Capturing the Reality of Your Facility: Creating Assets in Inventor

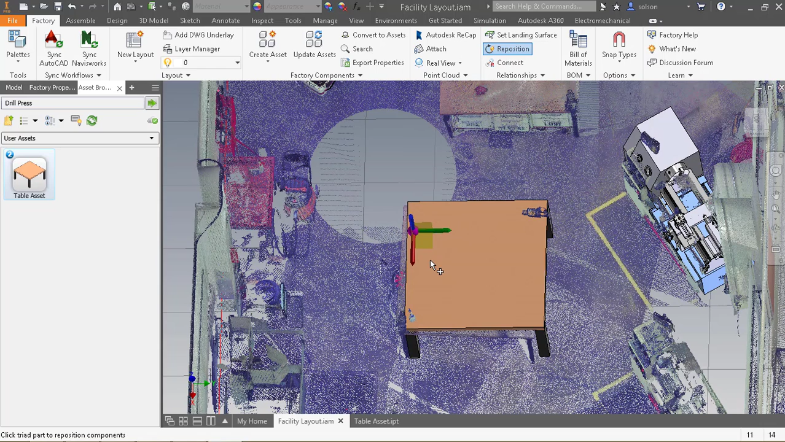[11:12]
Looks like I might need to rotate it a little bit or I can just leave it as is. Maybe I'll just slide it just a little bit over. Theirs is a little bit not aligned appropriately,